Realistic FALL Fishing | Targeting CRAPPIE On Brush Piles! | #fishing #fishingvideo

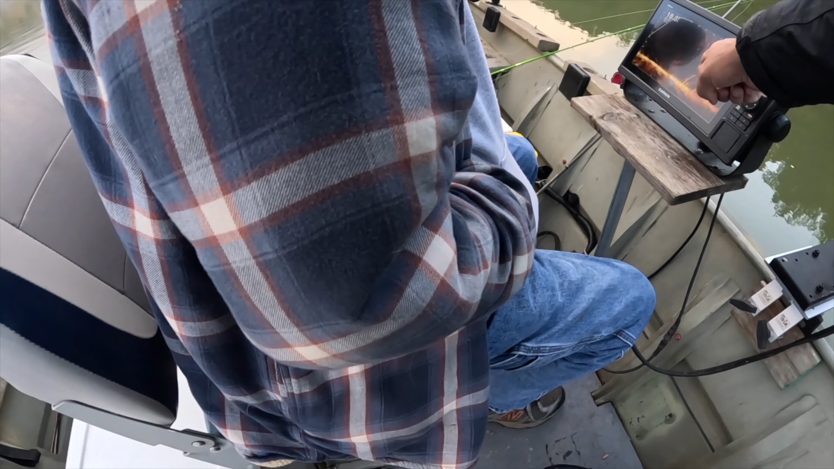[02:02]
there's one right there at 10 feet but how are you going to get into them 12 to 14 they're all around 12 to 14 feet that's a good crappie right there look at the size of that thing let's get a little
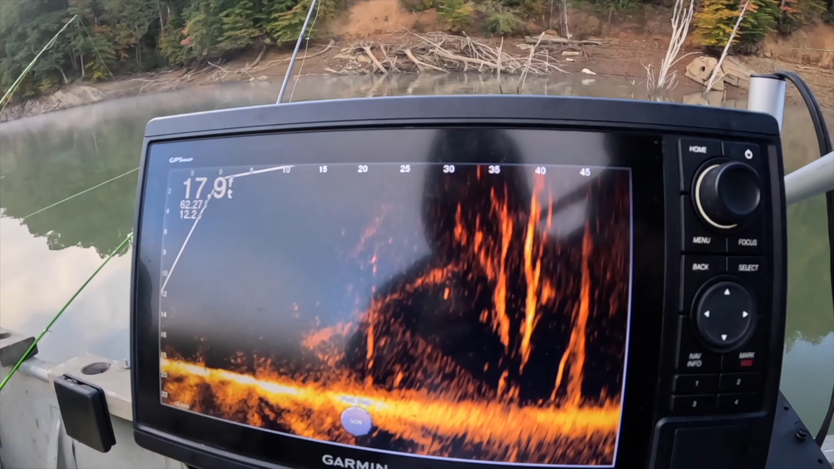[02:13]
nice go back in on the camera that's what we're after y'all there's
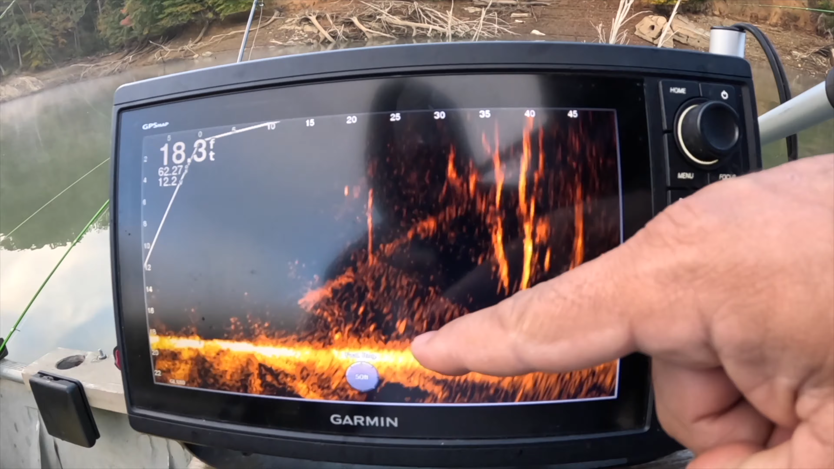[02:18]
On screen: depth 18.3 ft
some smaller ones coming down through here but we're looking for the big ones yeah he's got one that's a that's a crappie mike's got one guys i think that's the second crappie of the day no that's a gill nice